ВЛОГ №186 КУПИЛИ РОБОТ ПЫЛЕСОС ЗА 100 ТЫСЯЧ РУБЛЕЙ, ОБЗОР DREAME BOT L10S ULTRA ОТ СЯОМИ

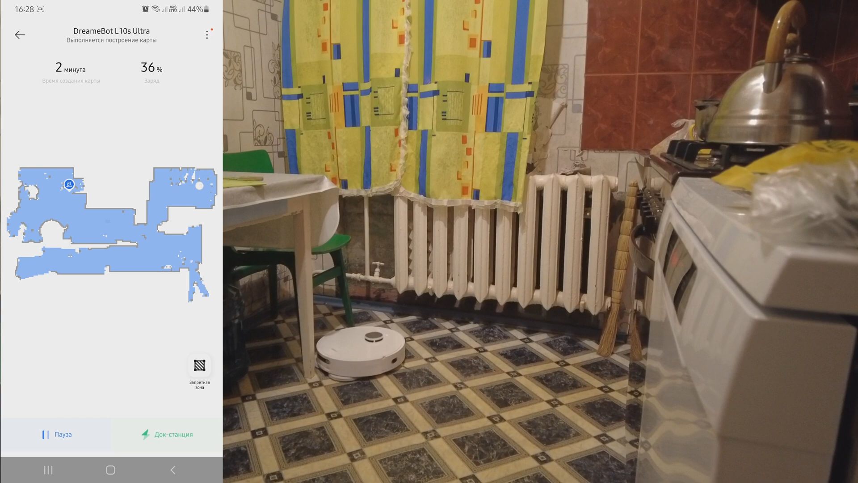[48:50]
заезжать. А туда? Он там уже прочертил.
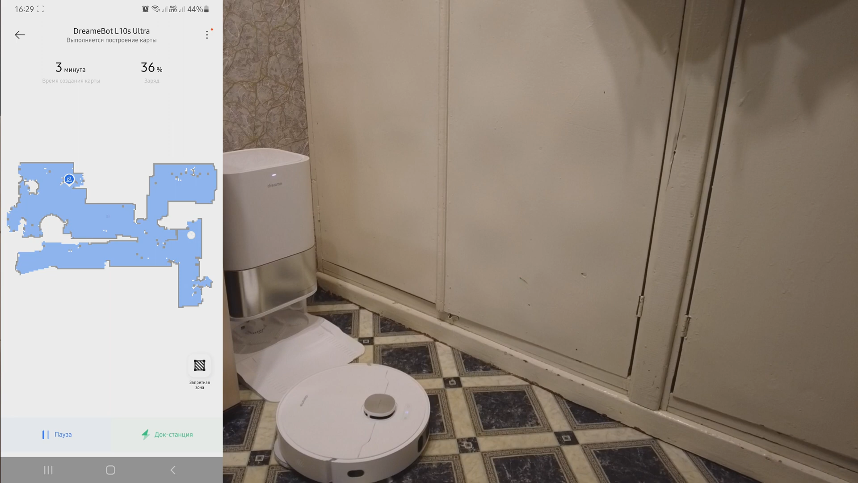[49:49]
Он заблудился? А? Заблудился? Нет, он сейчас строит, я так понимаю, что-то. Не может заехать. Да, что-то ему мешается. Ну, там сказано, что вот это вот надо выбирать сбоку, чё.